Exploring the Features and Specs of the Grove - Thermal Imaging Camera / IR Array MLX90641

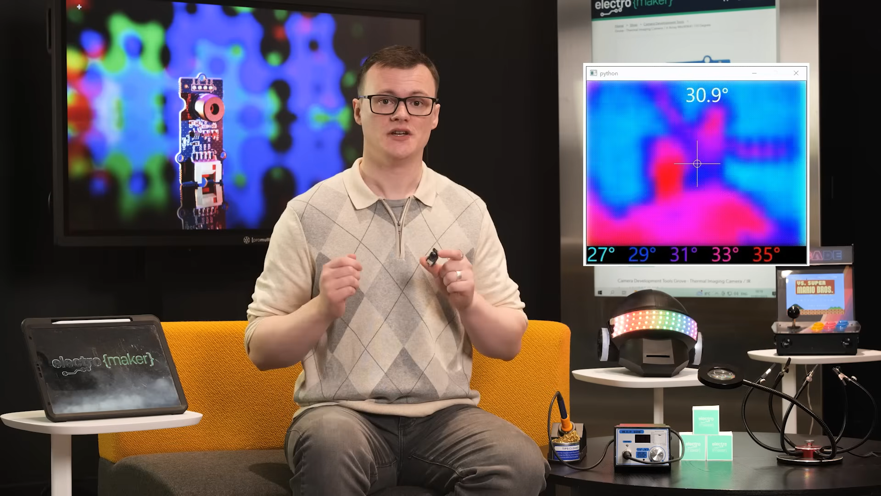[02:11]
While the resolution is low, it is more than enough to create basic heat maps off a surface or object. Such heat maps can be extremely useful for seeing how heat flows through an object or surface, and the ability for the sensor to work at range allows for distant objects to be monitored.